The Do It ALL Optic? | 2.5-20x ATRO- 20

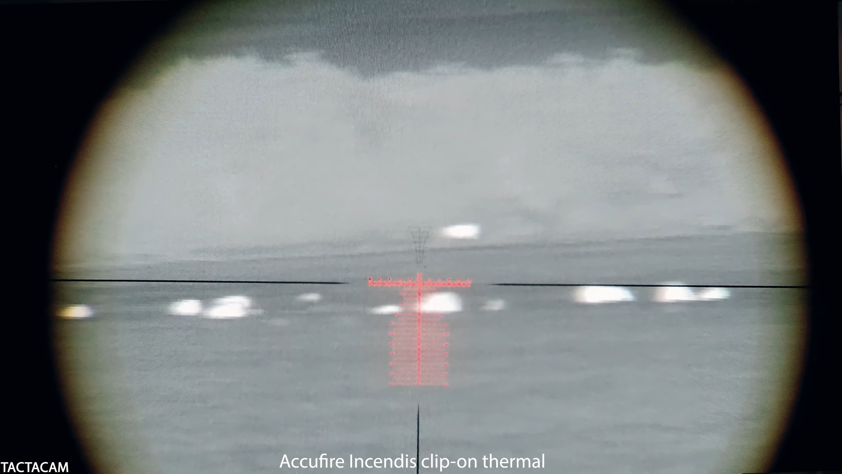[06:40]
It's kind of a match made in heaven. Been very successful. Every time I've taken it on a hunt, I've taken a couple hogs. And because it's illuminated, I can see those crosshairs very, very pronounced over the thermal image when putting it in front as a clip-on thermal optic.